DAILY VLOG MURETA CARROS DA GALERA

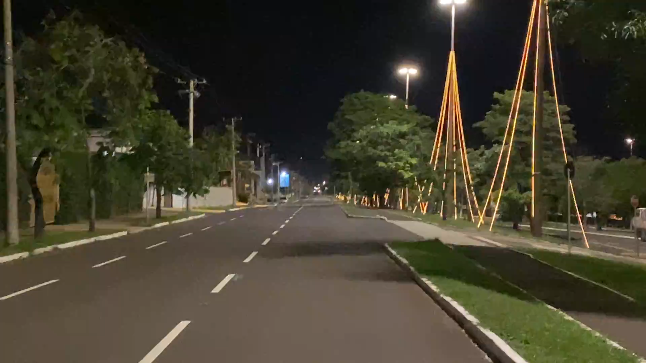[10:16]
É, ó. Campo Grande, né, cara? Então é isso aí. Já tem as luzes de Natal até tudo. É.